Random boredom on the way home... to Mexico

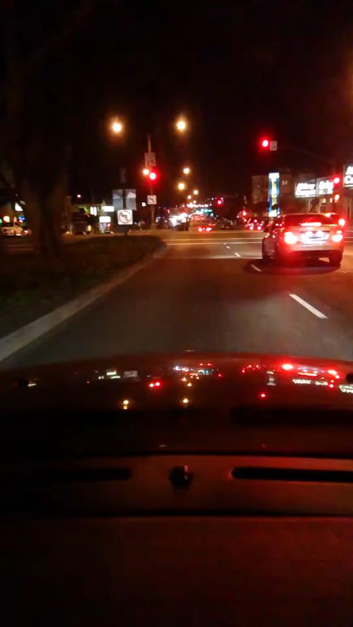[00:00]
I can't do it here, there's too much traffic. But it's a C-Class. Yeah, it's a 63. It's an AMG car. I thought Doug was looking up there. No, I was thinking you really want to take him. Yeah.
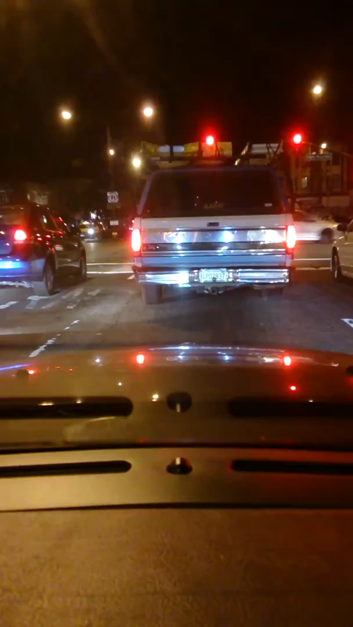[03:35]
If these cars weren't here, I'd give them a run and then I'd turn off real quick and get out of here. They just, they sound so good.